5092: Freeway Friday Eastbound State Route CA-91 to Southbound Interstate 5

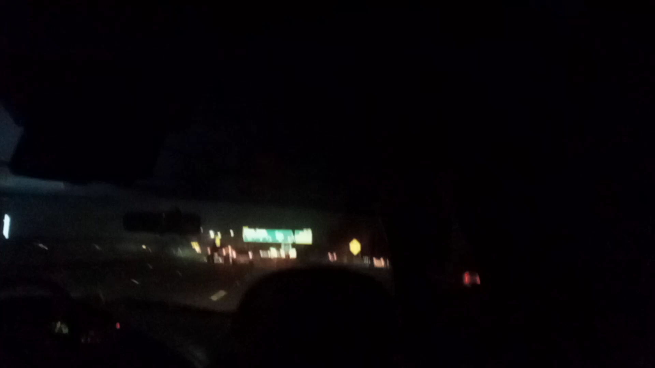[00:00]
Brand new signs. Brand new signs. Brand new signs. I don't know, 91% just before the 5. Oh, they closed. They closed a carpool lane. Brand new signs. All signs were made signs from 1997. Oh, the Lanfait tour really nice.